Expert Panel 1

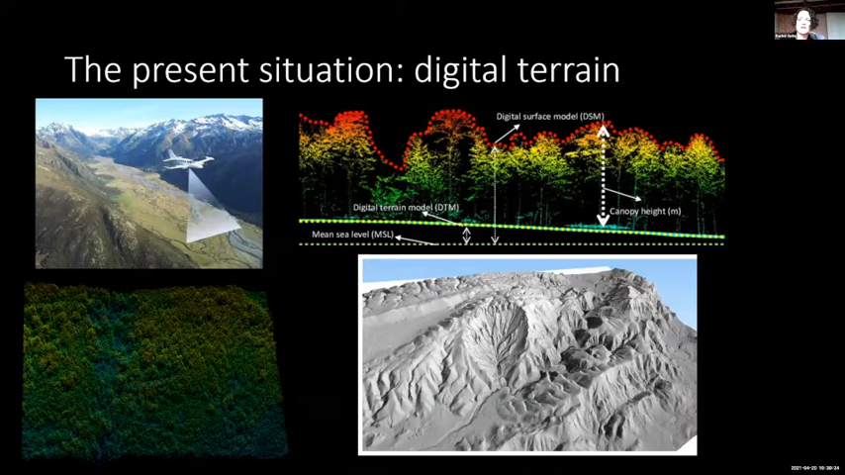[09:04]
and I knew a lot of practitioners had moved their practice to do topographic interpretation of digital terrain models on screen. And so I'd started looking at how we could use the same technology we
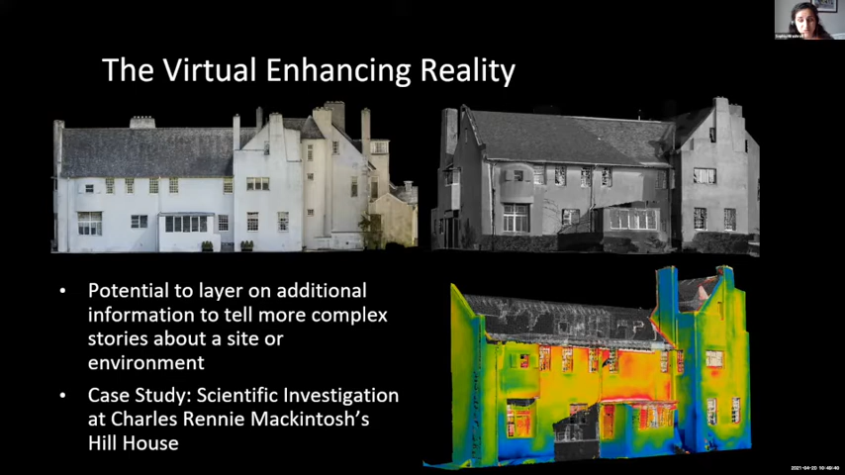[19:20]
complex story of how the Hill House has been cared for in the past so that we can inform how it can be cared for in the future and map moisture movement throughout the house using digital technologies in a kind of virtual world so that you can not only visualize it the way it looks now with color photography and mapping.
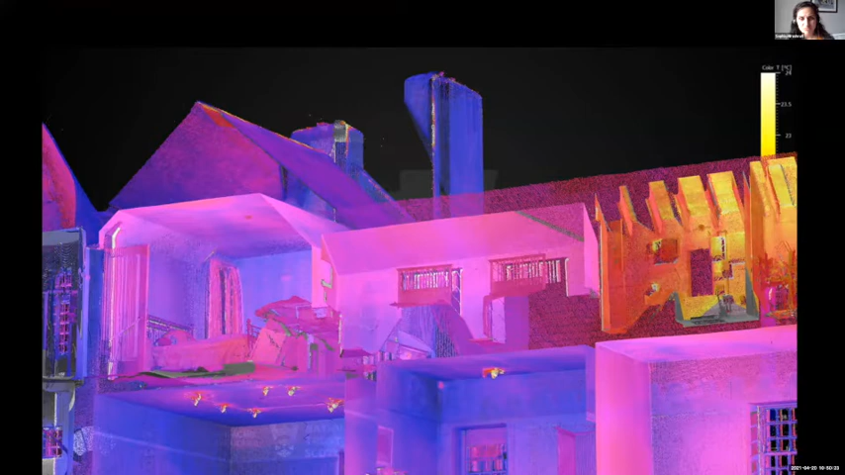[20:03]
And this virtual 3D view of how moisture moves throughout the house is being used by our conservation scientists and architects to inform how to care for the house moving forward. A really exciting project and invaluable use of the virtual space.